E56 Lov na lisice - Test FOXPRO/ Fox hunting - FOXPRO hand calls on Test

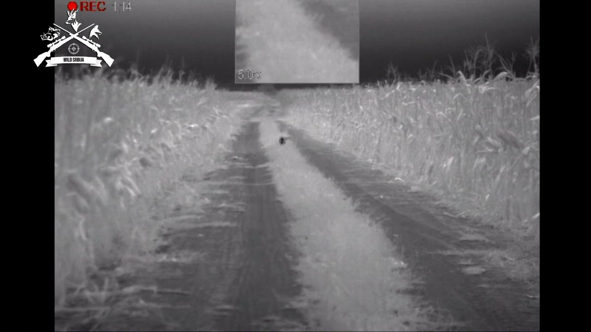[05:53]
Dude, oko neko visoka trebao. Evo krv. A?
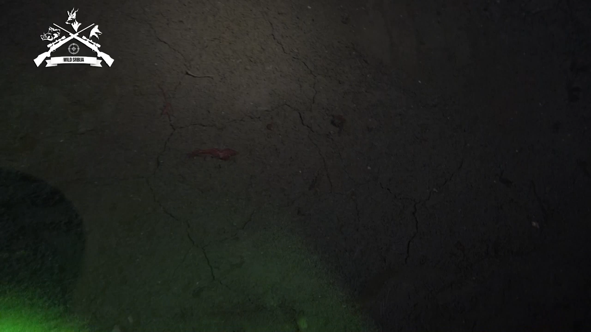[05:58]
Jest. Znaš da negdje visoka trebao, jer gledam i ovdje. Ne, to i trebao.
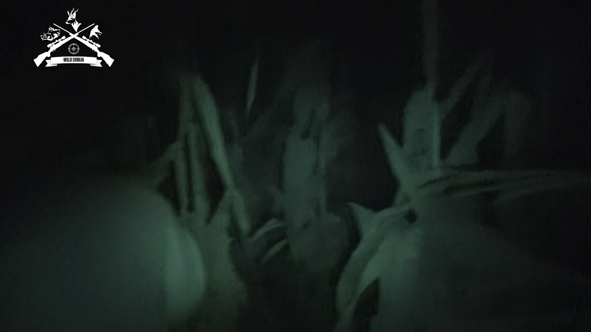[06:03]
Razumem, bez vičeš da je lisice gotovo.
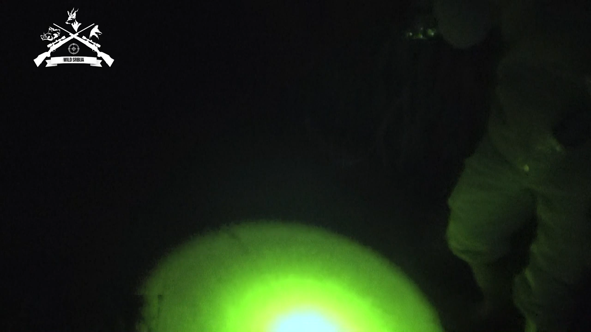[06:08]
Kapi krvi nema, a vidite šta je mesa.
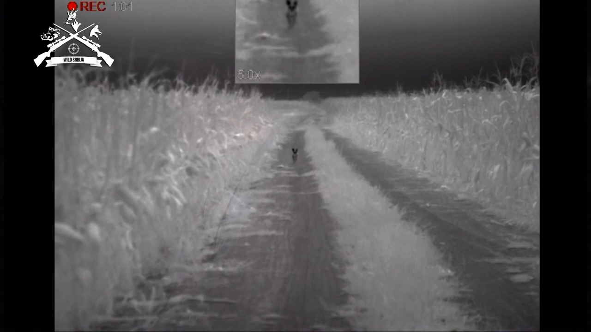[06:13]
Ja bih potrmalu rekao da je prednja desnu nogu odbio. Vidite možda veliku tablu kukuruza, tako da